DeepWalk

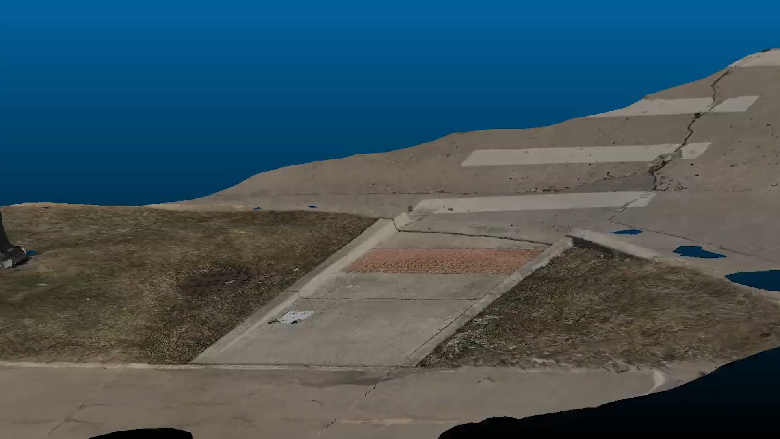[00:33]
model and from that 3D model we can introduce scale and then automatically take those measurements from the office or directly from the cloud with our algorithms.